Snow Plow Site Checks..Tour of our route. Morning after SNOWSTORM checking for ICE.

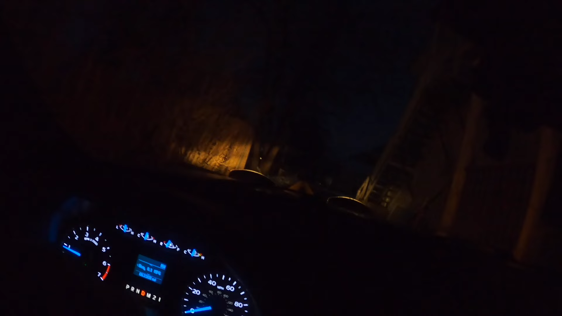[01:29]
it is a little bit of a tight park a lot
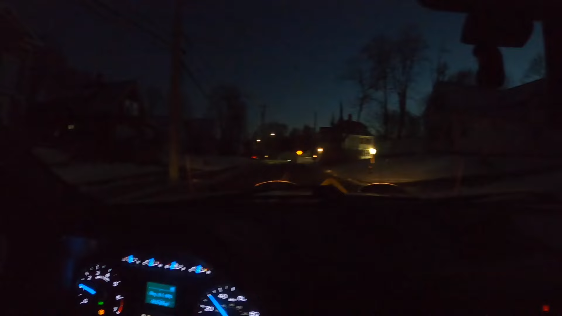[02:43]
so this cluster up here on the left is uh the apartment buildings the newer ones that we do um I'll tell you the backstory of them in a second and the office building so I'm gonna start at the office building uh
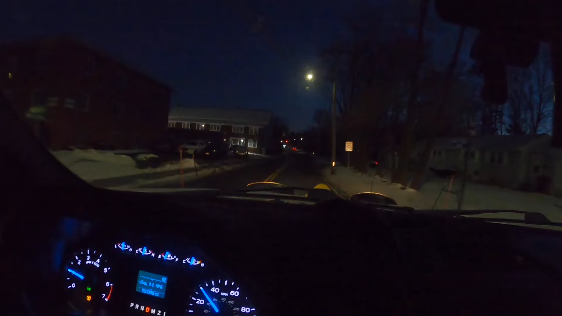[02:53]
that was the second uh I think our second uh commercial customer that we uh we took on we've had this one again for years um
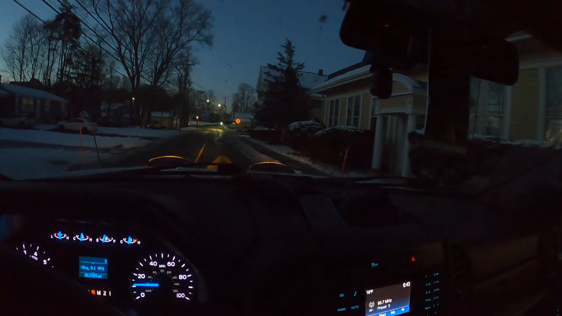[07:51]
but these are the two apartment buildings uh both real small like i said so we got this one here real small parking lot and this one's
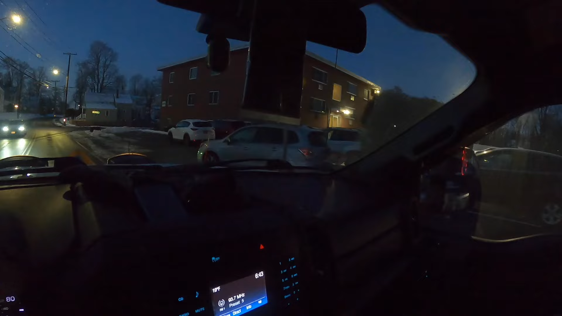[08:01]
a tight one that uh as you can see very tight but uh you can get a truck in there no problem you're just gonna be careful this is the front of it here so we're gonna shovel these two walkways here then as you see you know there's a little aisle way in the middle